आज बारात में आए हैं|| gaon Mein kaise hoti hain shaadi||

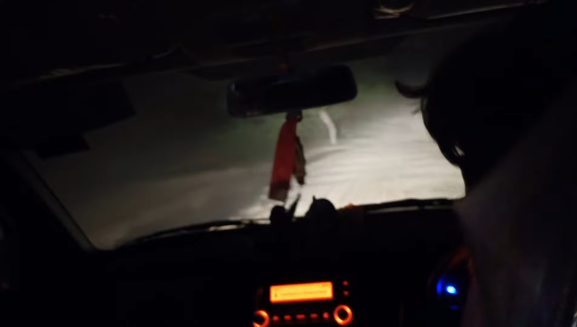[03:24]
बारी थी उसके बाद हम लोग निकले गाड़ी लेके और सामने आप लोग देख
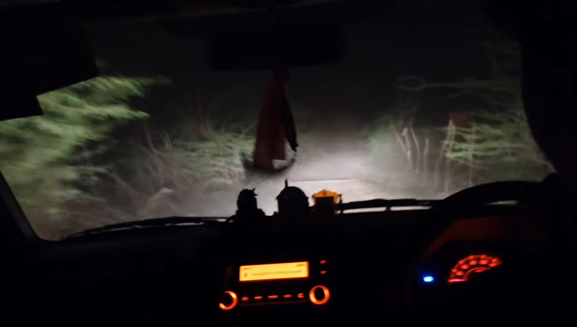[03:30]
स गाउं से बाहर का मामला था गुरू तो हम लोग सीधे निकले गाड़ी लेकर और आगे आगे हमारा चला गया अर्वंद भाई भाई भाई बोदी को दिख रही है उसके बाद हम इधर आगए रोड पे और
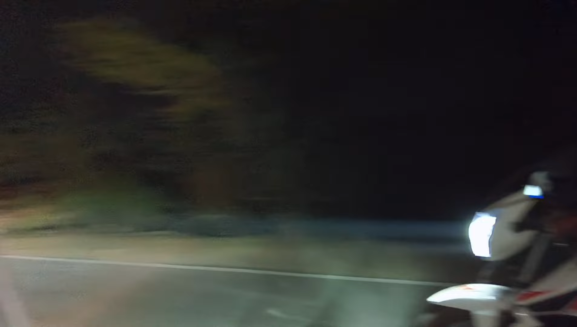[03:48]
अब दोस्तों रोड जो था एकदम मक्खल मलाई होने वाला था ज
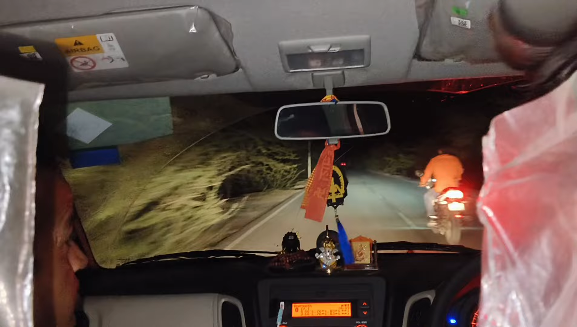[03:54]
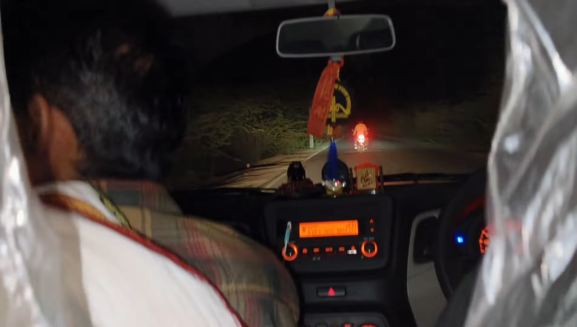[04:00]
कि बरात में हम लोग जाते हैं तो ऐसा
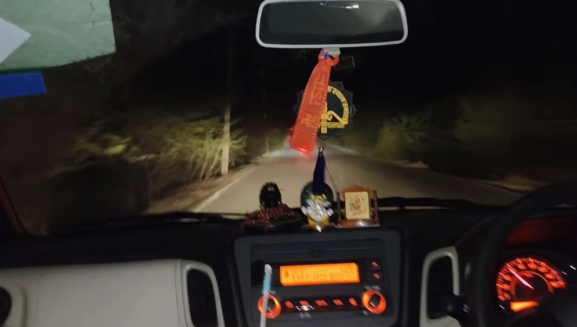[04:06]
हो जाता है लेकर रास्ता अभी भी ऐसा था कि उस पर कोई ज्यादा ट्रैफिक बगारा नहीं था और यह हमारा कोडमान
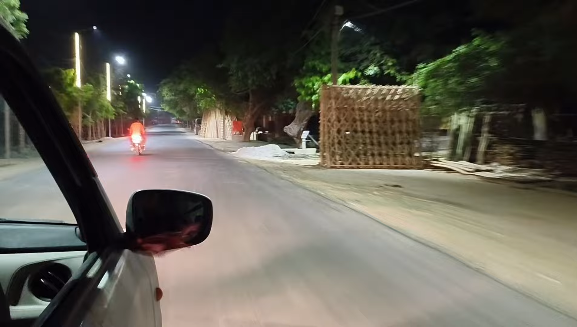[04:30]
चलो भई यह घर पहुंचते हैं उसके बाद में देखते हैं कुछ भी तो हम लोग यह आ गए उसायत और यह उसायत का कसबा गुरू छोटा सा ही कसबा आई है आप लोगों